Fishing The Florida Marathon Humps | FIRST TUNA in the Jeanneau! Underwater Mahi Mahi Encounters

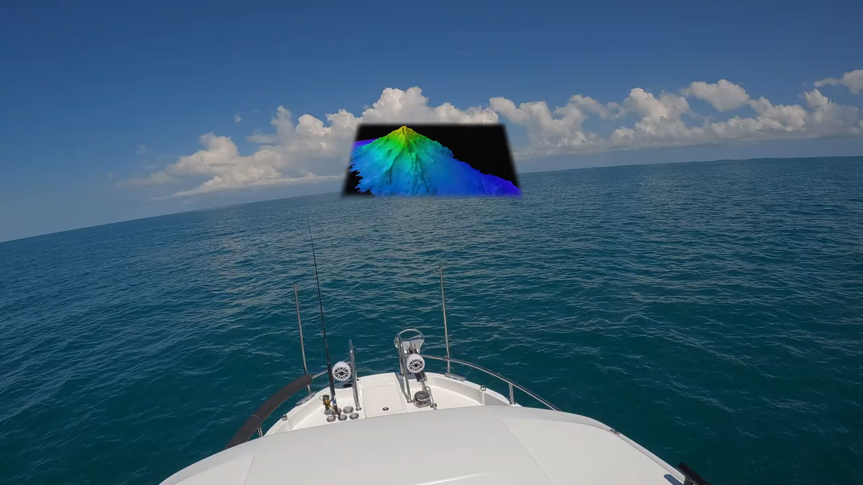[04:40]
or seamounts, that rise from the ocean floor so much that they can divert the Gulf Stream current. This attracts bait fish, which in turn draw larger pelagic fish,